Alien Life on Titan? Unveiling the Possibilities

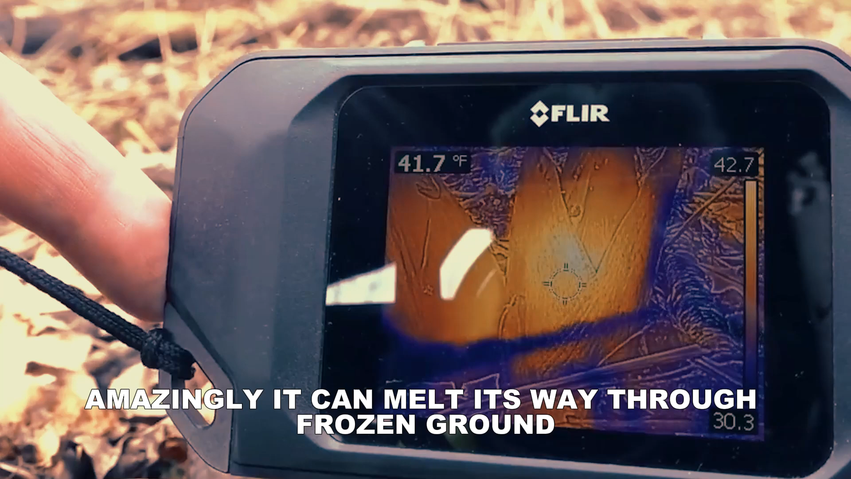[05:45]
On screen: spot 41.7°F
Amazingly, it can melt its way through frozen ground before blossoming because it generates enough heat to
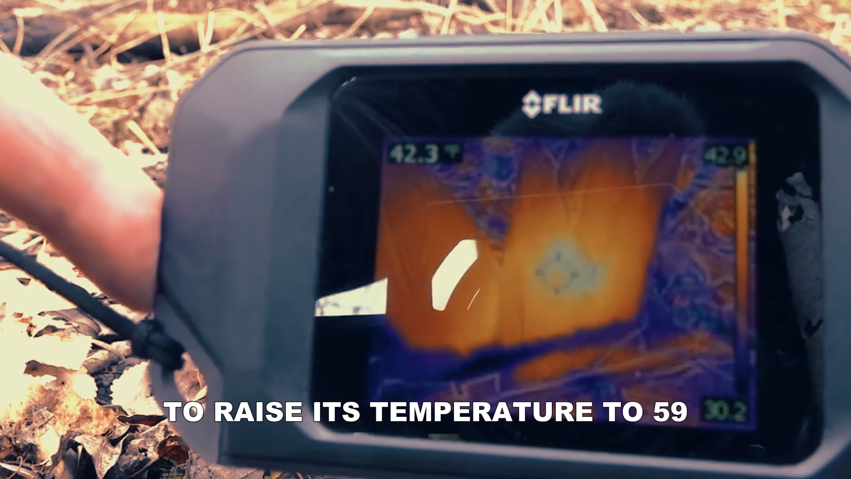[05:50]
raise its temperature of 59 to 95 degrees Fahrenheit above the ambient air.